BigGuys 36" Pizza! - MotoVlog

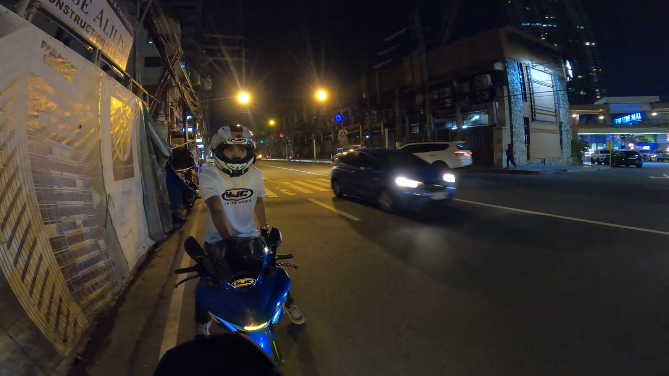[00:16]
You want pizza? Pizza? Yeah, what do you think? What pizza? I heard there's a decent-sized pizza. What?
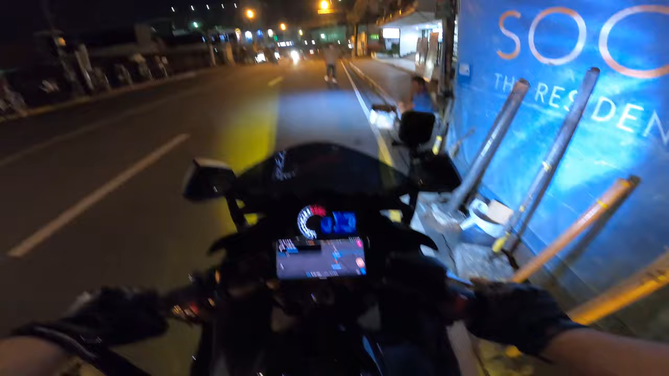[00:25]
Trying to play pretend like we don't know. It's already in the navigation. We're going to Big Guy's Pizza.
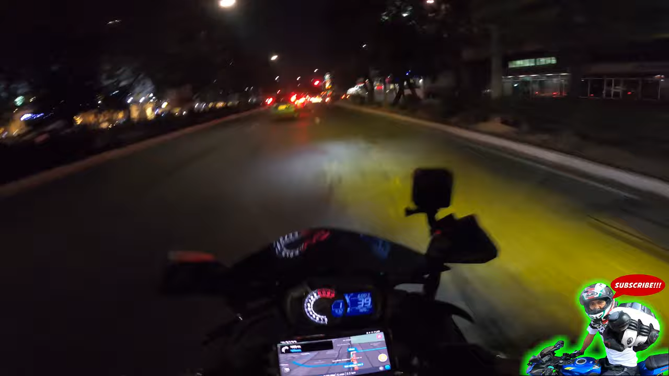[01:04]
It is actually picking the tire up.
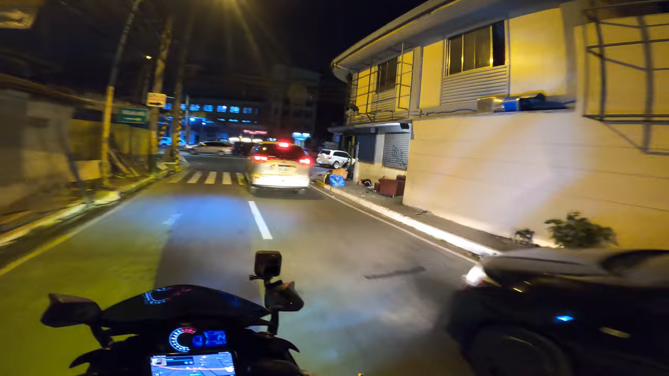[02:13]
This corner, yeah. That's supposed to be it. That doesn't look like it.
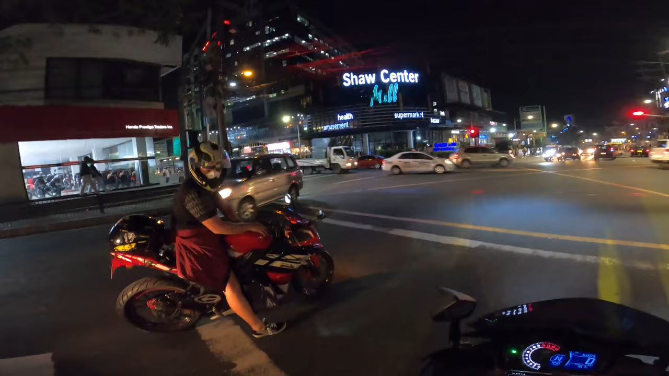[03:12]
Thank you. Nice bike. Ah! Ah! Ah! There's a fucking thing right there. Ah!
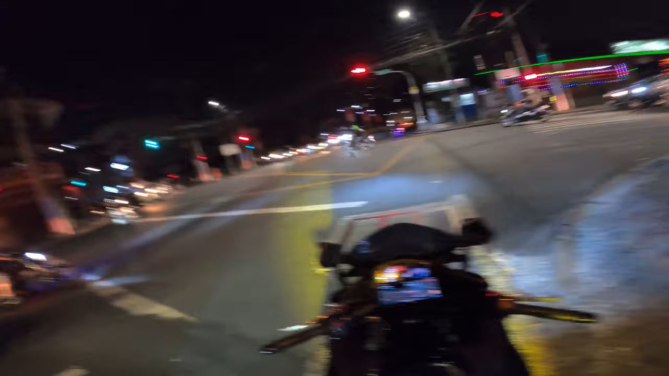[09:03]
Just not tonight. Our tires aren't warmed up. Shit. It's kind of cold yet, so... Don't do it on a slide, man. Your tires ain't warm. I can't hear you. Oh, shit. That was a hole. That was a hard drop. Dude, there was a hole. I hit the only little spot with a hole.